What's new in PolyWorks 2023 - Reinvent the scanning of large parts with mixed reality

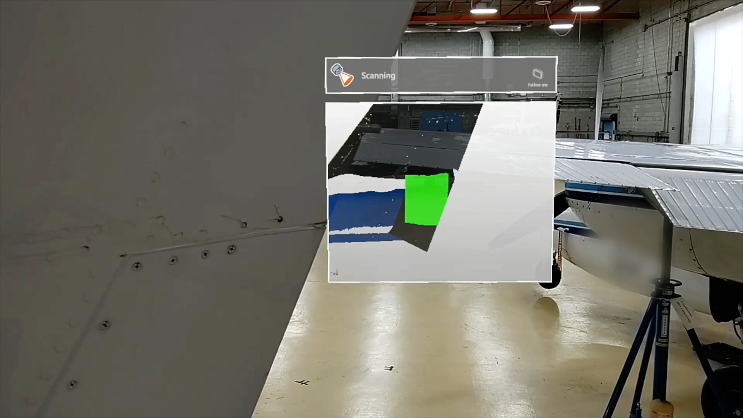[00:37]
simply re-scan those areas flagged in color by our real-time quality metrics.